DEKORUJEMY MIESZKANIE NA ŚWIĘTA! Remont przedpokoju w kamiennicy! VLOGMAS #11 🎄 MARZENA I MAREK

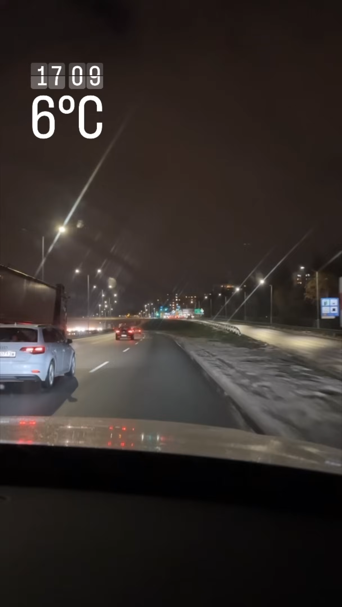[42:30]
No i tak się ostatecznie rozpadało. Na termometrze, jak widzieliście, 6 stopni w aplikacji.